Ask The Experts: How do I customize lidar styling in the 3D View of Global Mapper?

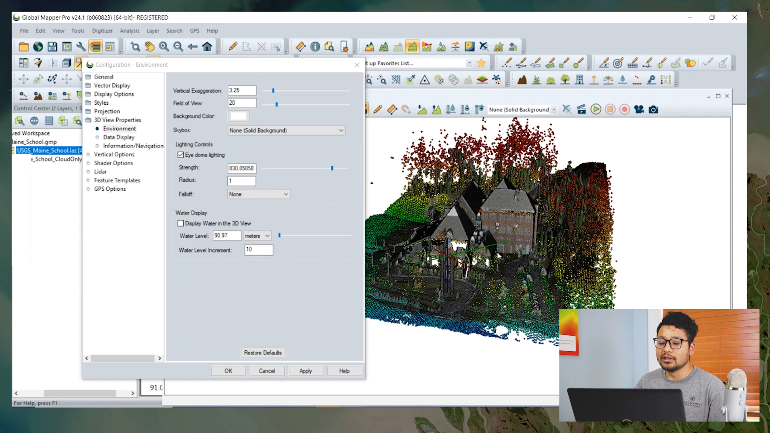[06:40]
For example, if we increase the strength, we can see the point clouds being focused, and we can better differentiate the structure of the point cloud. For example, the building is much more focused when we increase the strength. The radius works by analyzing the depth of image around its pixel. The higher value strains the effect of item lightning. So the acceptable value for radius is one to four, four being the highest enhancement and one being the lowest.
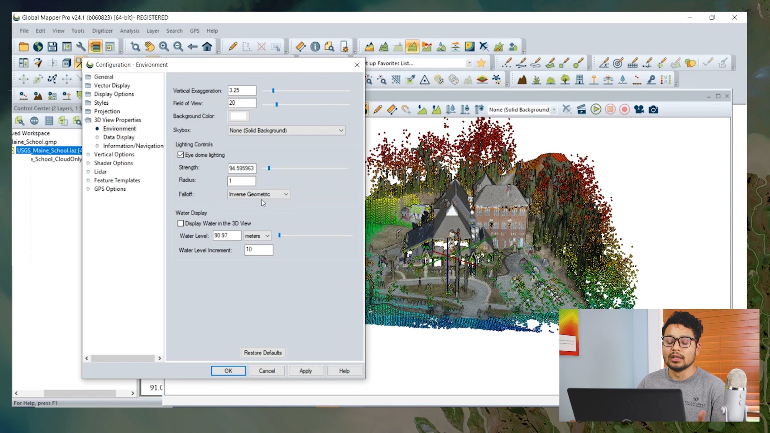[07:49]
inverse of linear, geometric, and inverse geometric. So if we want to change the point size in the 3D view, the option is only available through 3D view properties, data display, where we can adjust the point size. For example, if I put the tree, the point size would be increased increase in the 3D view.
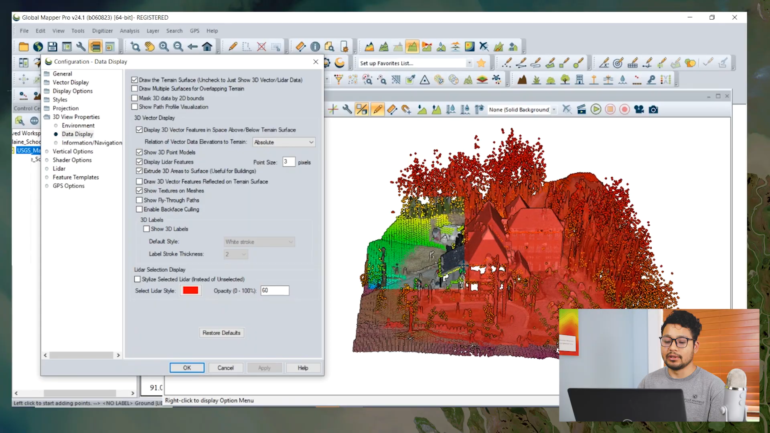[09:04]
So we can also inverse the selection. For example, if we uncheck the stylus selected LIDAR, the unselected part will be highlighted in the red. Thank you for watching.